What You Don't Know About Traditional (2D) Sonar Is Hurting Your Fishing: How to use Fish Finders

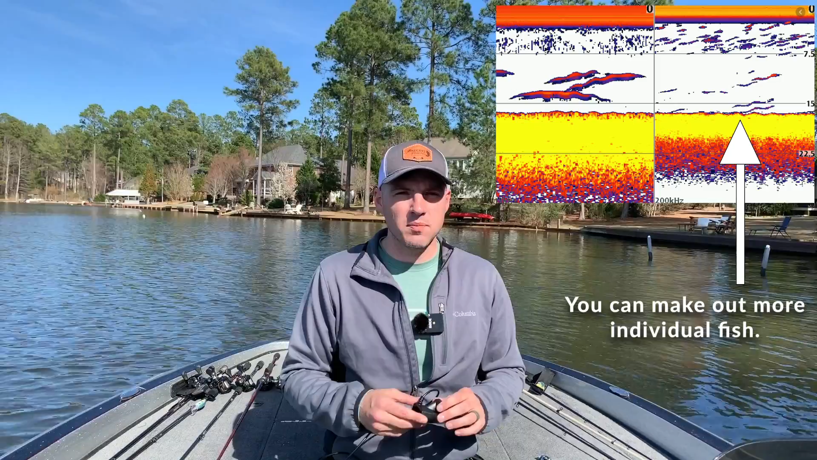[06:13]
Now again, the drawback to that is, if you're only running 2D sonar, or only running 2D and downscan, and again, downscan is a topic for a future video, the next video, you're going to miss a lot of information with that narrow 200 frequency cone.